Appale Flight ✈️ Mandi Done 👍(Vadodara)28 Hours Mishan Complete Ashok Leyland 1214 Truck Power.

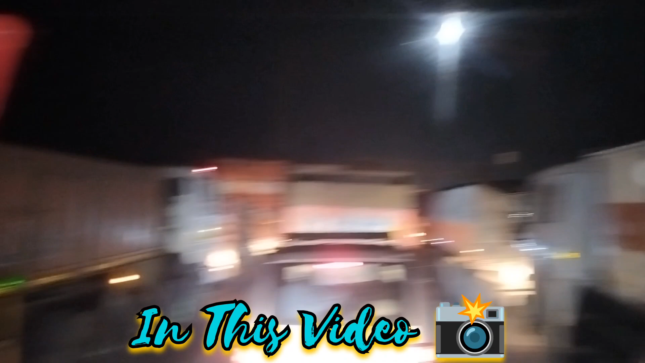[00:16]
जैपुर से किशन गड़ तक तो बहुत ही बुरा आल है आज कर जाम से, दिन को हो चाय राग को ये चेक कर �
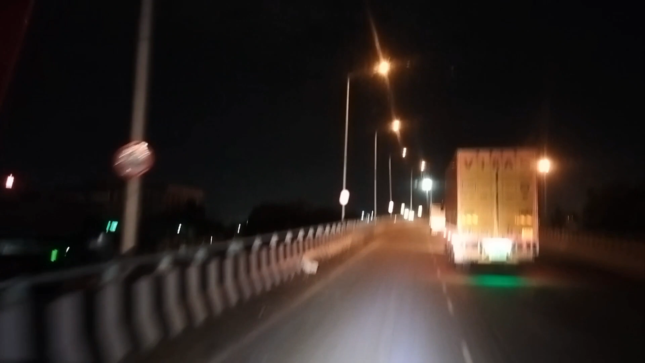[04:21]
यह चेक कर सकते हैं आप लोग यह अपना जैपूर सिटी इदर को अपना लेप्ट साइड में रहा और यह शिद आपना मॉंबई पुना एक्स्प्रेस वे यह चेक करो गाइज आप यह गया जैपूर सिटी को गाइज रोड अंदर
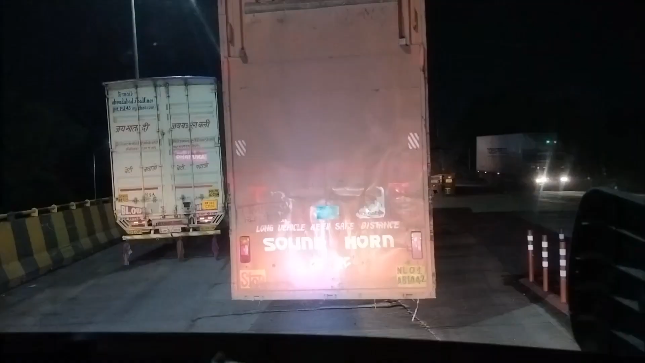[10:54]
तो दोस्तों अभी भी जाम लगा है उद्यपूर
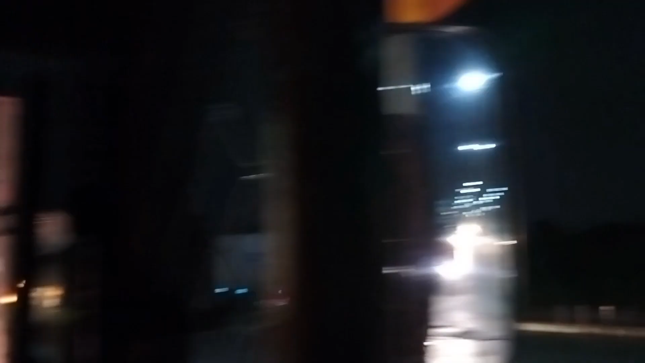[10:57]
सिटी से अभी भी मतलब चौक पर ही पहुंचे है जहां से लेप्ट लेते
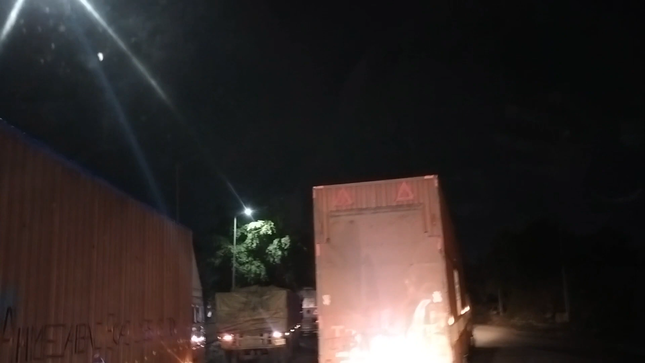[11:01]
हैं अभी भी बहुत बुरा हाल है जाम से चेक कर सकते हैं आप लोग
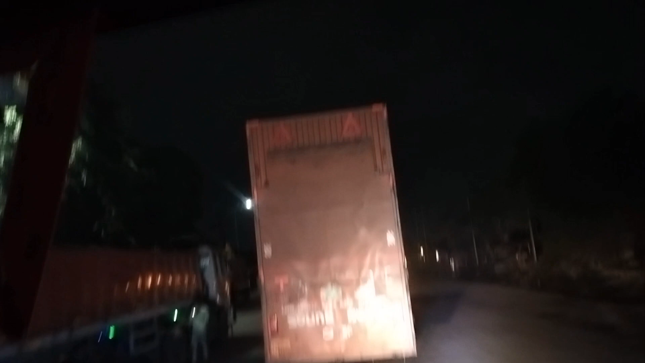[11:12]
पता नहीं किस चीज़ का जाम है बगेर मतलब का क्या बोले दोस्तों बहुत बुरा हाल है जाम से